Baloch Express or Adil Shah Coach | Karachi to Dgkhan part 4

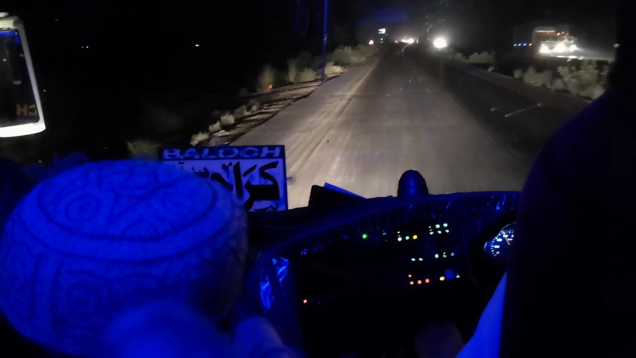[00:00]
अस्सलाम वालेकुम व्यूअर्स, कैसे हैं? उम्मीद करता हूँ कि सब दोस्त खैरियत से होंगे। कराची से डीजी खान ब्लोच एक्सप्रेस यूटोम नोवा की वीडियो का चौथा पार्ट आप देख रहे हैं।
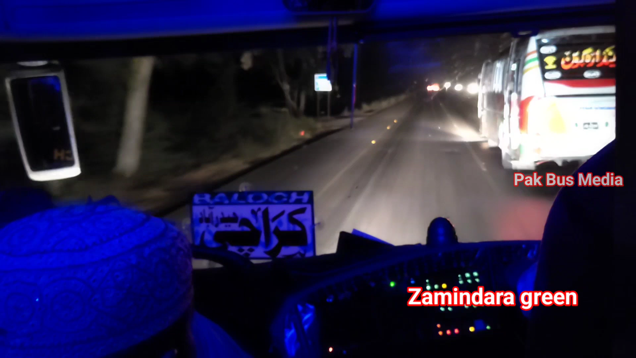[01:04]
किराए की बात करते चले तो इनका किराया आदिल शाह के मुकाबले में 100-200 रुपये कम होता है, जिसकी वजह से ये उतनी स्पीड भी नहीं मारते जितने आदिल शाह वाले मारते हैं। और स्पीड इस पार्ट में आपको आदिल शाह की गाड़ी भी देखने को मिलेगी।
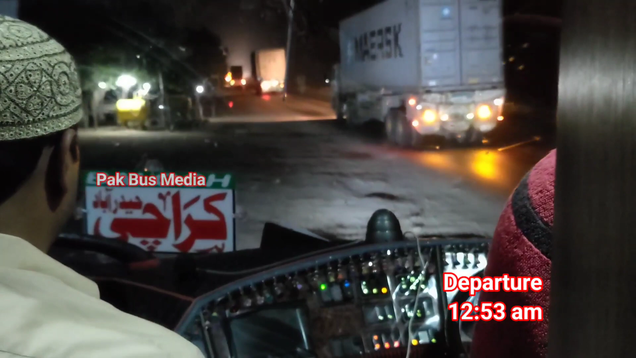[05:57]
यहाँ पर इशा की नमाज और खाने के लिए स्टॉप किया था,
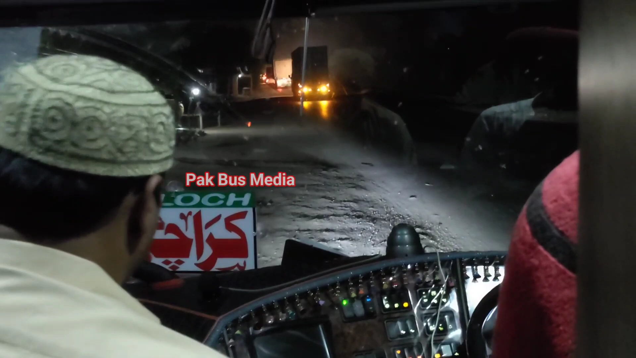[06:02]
जिसने खाना खाना था उसने खाना खा लिया, जिसने नमाज पढ़नी थी उसने नमाज पढ़ ली, और अब हमारी गाड़ी रवाना हो रही है।